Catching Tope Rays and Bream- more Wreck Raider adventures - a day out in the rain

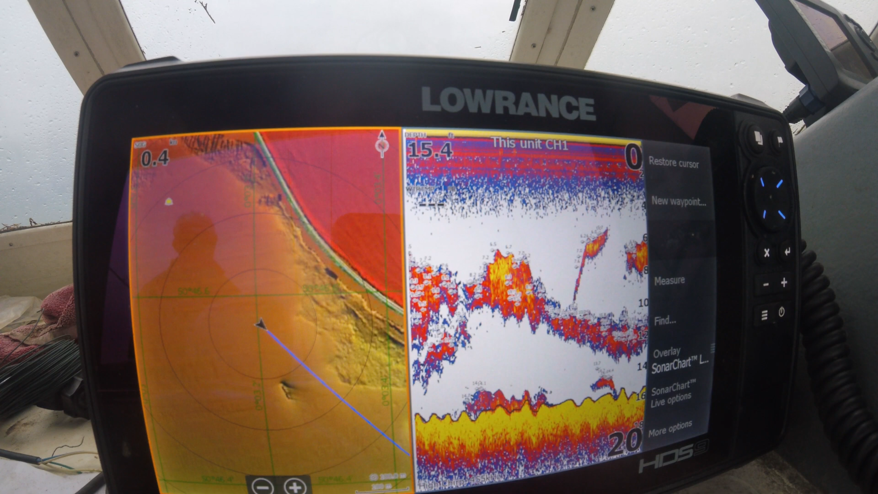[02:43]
No, absolutely. I mean, I can see my feathers going up and down in the shoal. Yeah. So, what we're going to do is we'll go out and find some clear water. There will be some mackerel out there. We'll get some mackerel. And if needs be, if we don't, we've got plenty of frozen anyway.